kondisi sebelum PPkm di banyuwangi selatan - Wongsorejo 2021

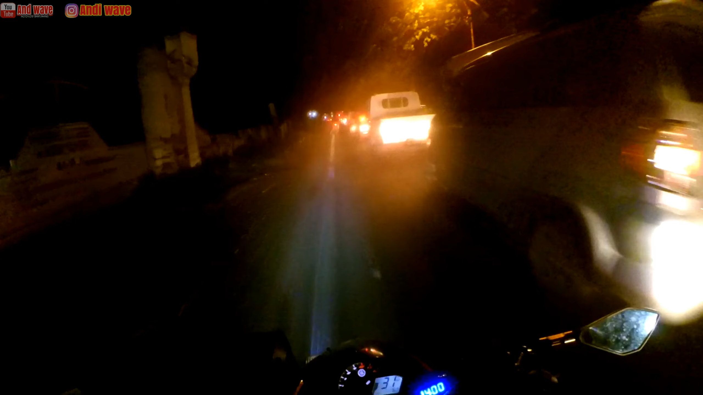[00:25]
ini kita dari wongsorja dari malang dari barat pokoknya mengambil kitab cuci ya jadi hari ini kita mau ke wadudotel bro tapi ini
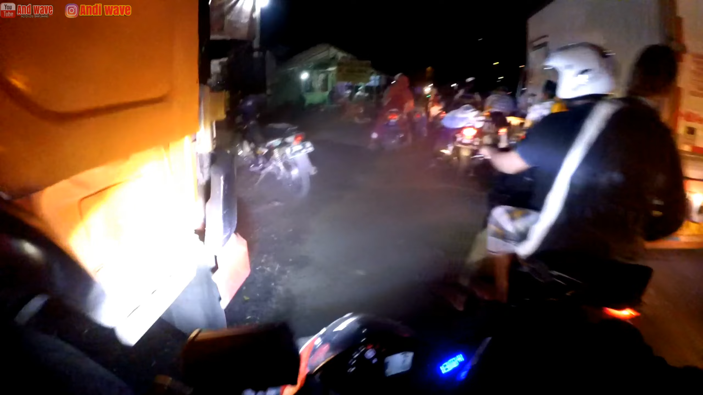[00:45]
ada ini ada apa ini woi oh ada pemberhentian rame banget bro
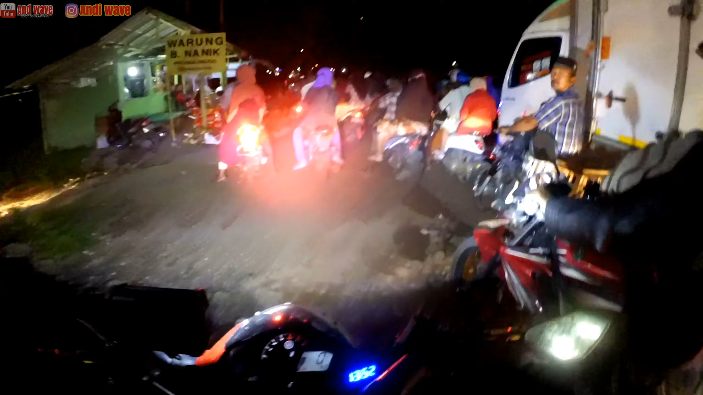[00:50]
jadi disini ada jembatan yang masih diperbaiki
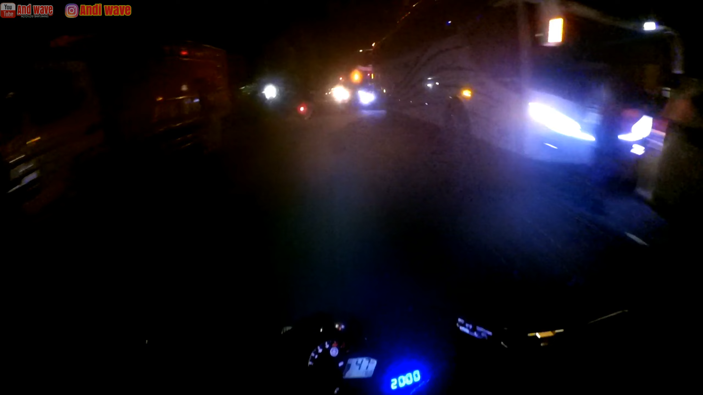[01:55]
wuhh macet bro dikit aja macetnya segini loh wah wah ini wongsorja ya macet wah wah wah kacau wuhh pantesan diloskan tadi macetnya sampe sini bro lor lor lor kita ngip gimana lor ini lor ini lor
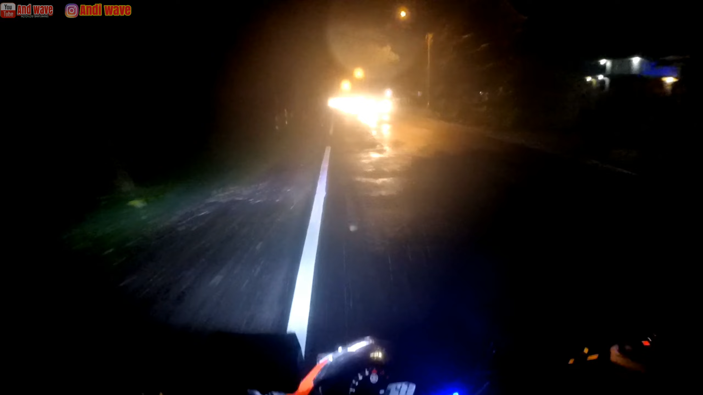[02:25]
wih ini ya lor lor ngip nih Allahumma lor wih kalau ini gak hujan ini iya iya iya wuhh banyak wangi hujan bro kita jadi nge-review enggak ya
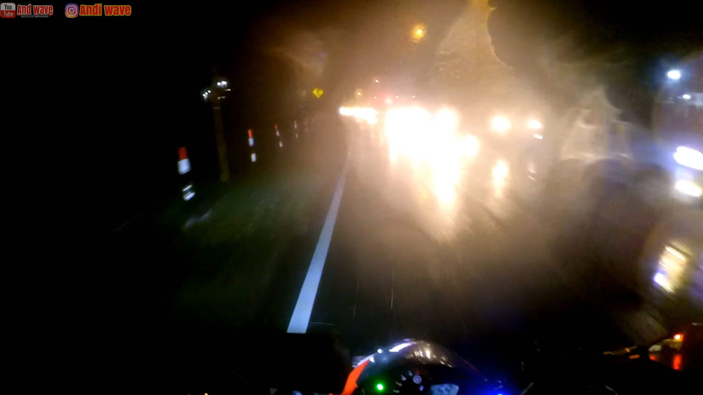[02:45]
parah ini parah ini ini kayaknya